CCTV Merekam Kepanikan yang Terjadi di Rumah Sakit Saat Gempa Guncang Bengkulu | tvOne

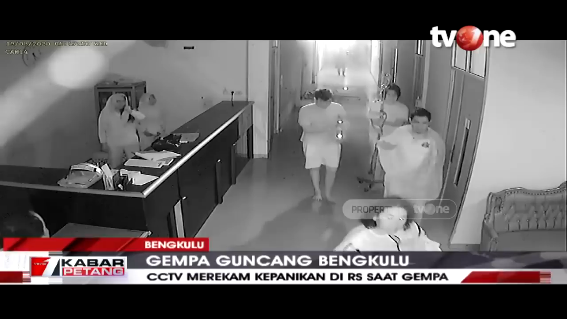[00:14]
Pemerintah bisa anda lihat ini merupakan suasana di salah satu rumah sakit di kota Bengkulu saat gempa melanda kota Bengkulu Rabu dini hari tadi.
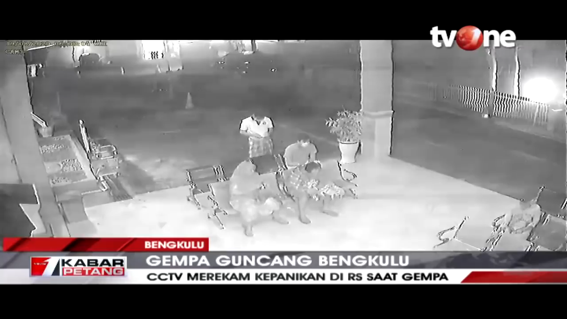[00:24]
Ini tergambar dari rekaman kamera CCTV gambarnya hitam putih tapi pergerakan orang dan juga peralatan di sana jelas sekali akibat goncangan gempa tersebut bisa dilihat hanya terjadi sekian detik cepat sekali prosesnya gempa ini masyarakat di sana yang tadinya berada di dalam ruangan kemudian berhamburan keluar rumah sakit.